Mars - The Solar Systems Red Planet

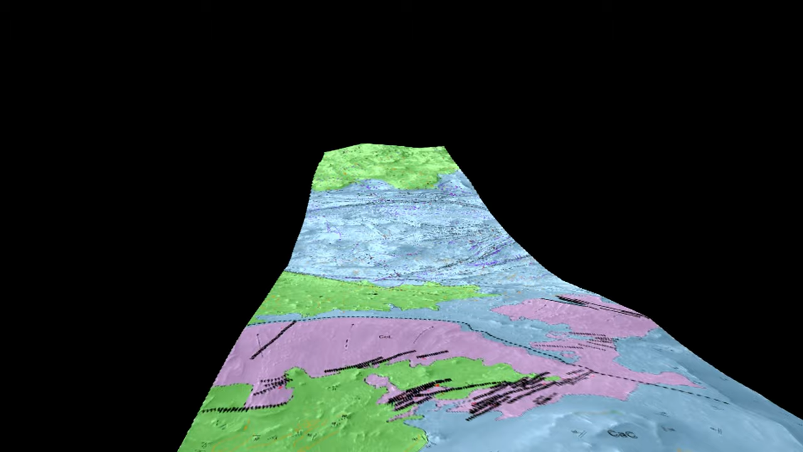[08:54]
Spanning more than 3,000 miles or 4,800 kilometers.
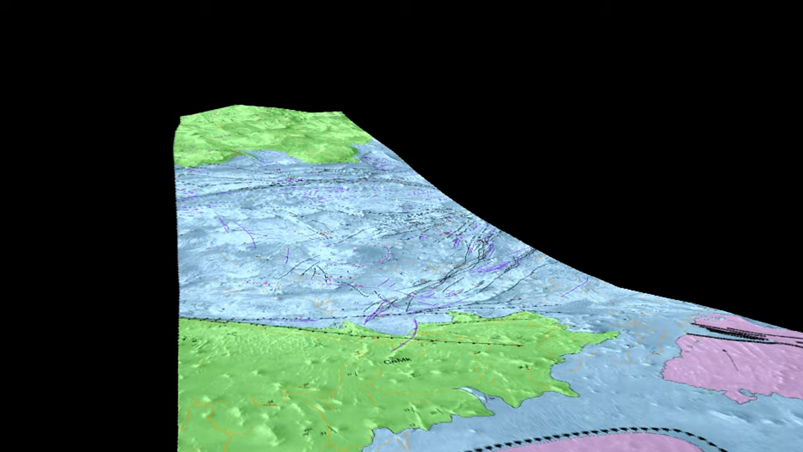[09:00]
At its widest point, it is 200 miles across, or 320 kilometers.
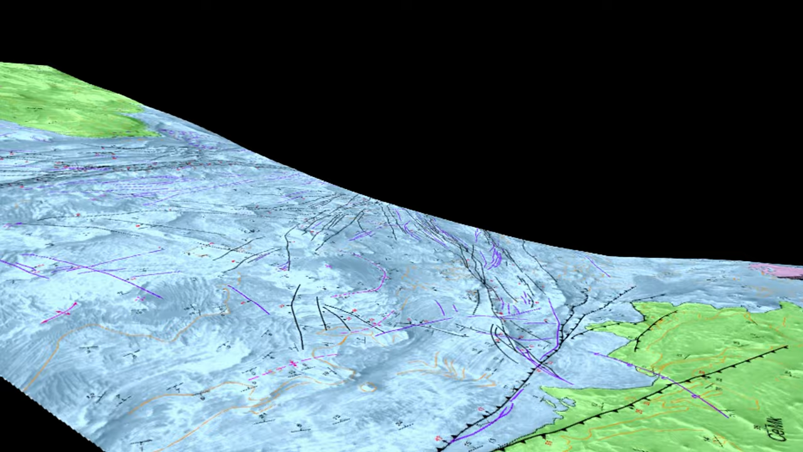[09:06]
And it reaches depths as far as 4.3 miles down, which is wow.